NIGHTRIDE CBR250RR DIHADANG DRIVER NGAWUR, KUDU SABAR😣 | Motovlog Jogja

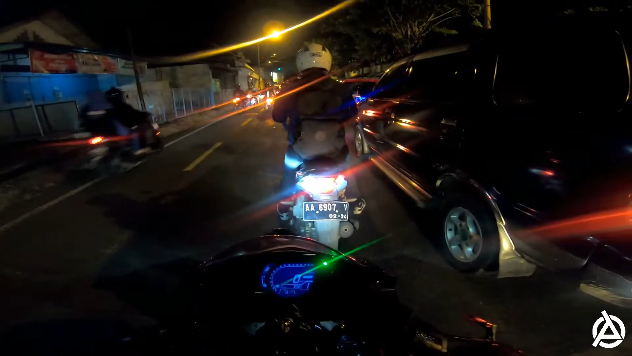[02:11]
Satu iridiumnya untuk siang biar nyaman, beningnya untuk malam gitu. Ini biasanya kalau malam aku juga pakai yang bening guys.
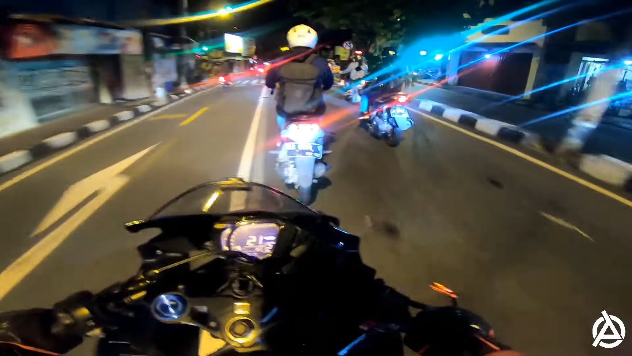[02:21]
Kali ini aja nyoba pakai iridium. Karena kebetulan tadi setting helmnya adalah helm yang ini, yang iridium. Jadi ya oke-oke aja sih ini, no problem. It's okay. Nggak gelap tuh, masih kelihatan terang. Enak juga kena cahaya, nggak silau kayak gimana, kayak apa ya?
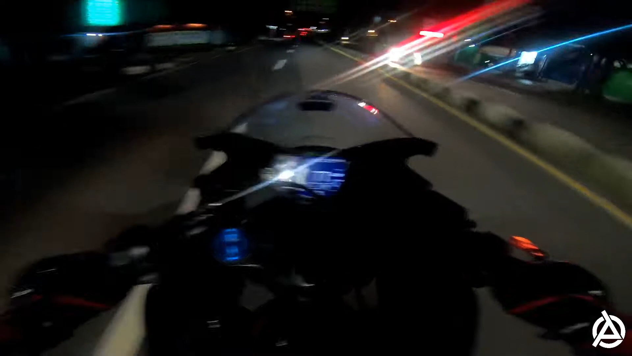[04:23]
Okay. Bukan, jalannya tuh lurus banget guys, lurus.
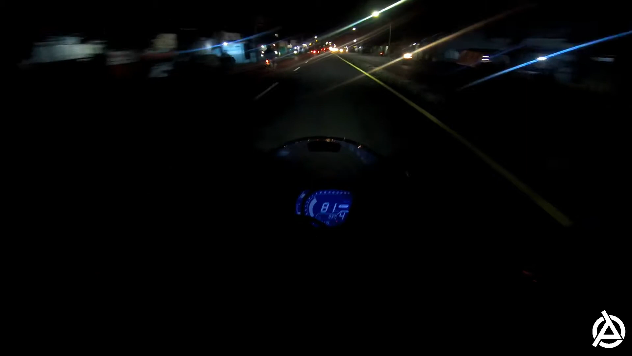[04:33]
Kalau benar-benar sepi kalian bisa ngegas.
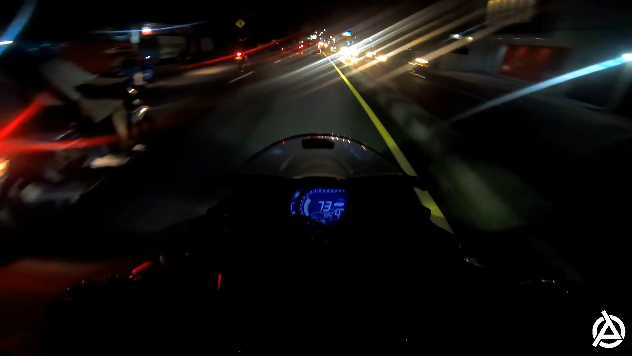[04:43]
Oke lah, harus tetap waspada ya. Oke, ini nanti ku ajak lewat ring road guys. Oke. Simpang Pelembureh, guys. Ini jalan Wates ya.
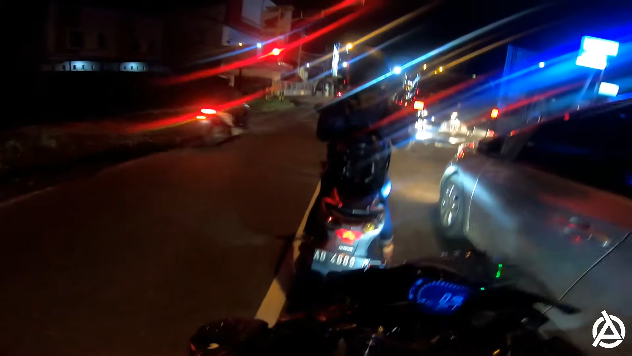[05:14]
Kalau ambil ke kiri, nah, Kak Nyerong itu menuju ke daerah Wates, Kulon Progo dan sebagainya, itu bisa lewat sana, guys.
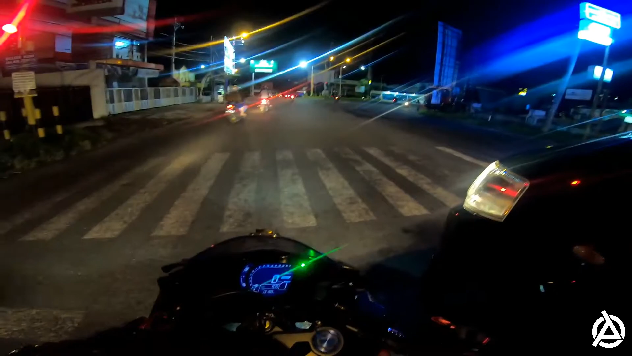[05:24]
Kalau ke kanan, ya masuk ke daerah Ring Road Barat Jogja, menuju ke utara. Nanti ada flyover yang di bawahnya itu sering gue bikin foto-foto itu. Oke.
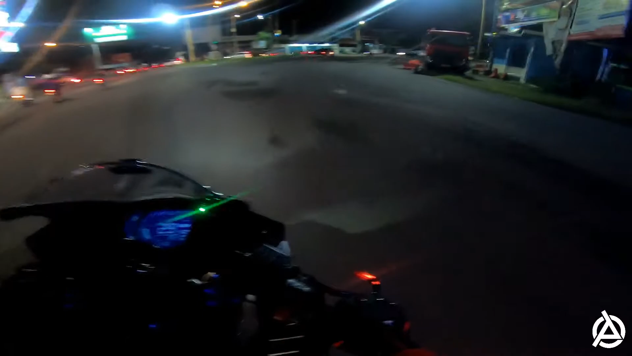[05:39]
Let's go. Nah. Nih Ring Road, guys. Gas. Oke. Asik. Oke. Oke.
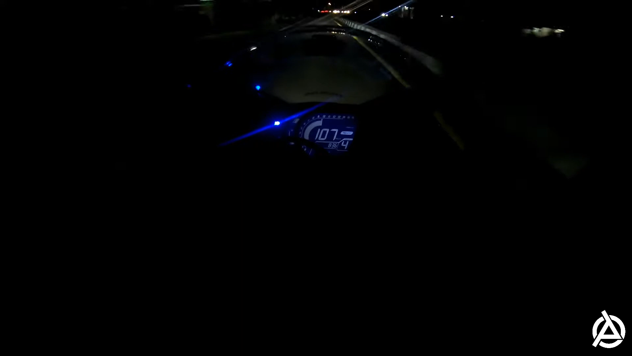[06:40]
Oke, tetap kontrol ya, karena tetap harus hati-hati. Kecuali kalau udah lewat tengah di jalur cepat, kita nggak akan khawatir ada
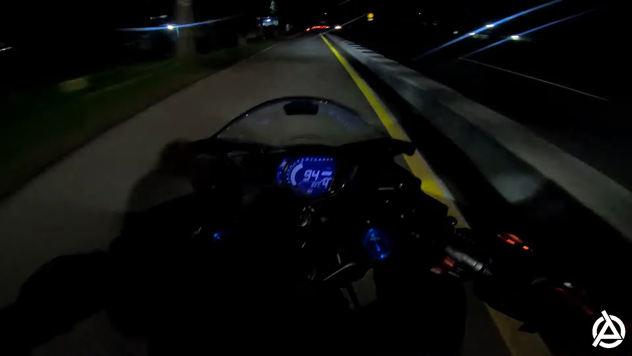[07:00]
kendaraan masuk dari samping kiri ini, guys. Tapi kalau di samping gini, mau gas pol-polnya gitu masih mikir-mikir sih.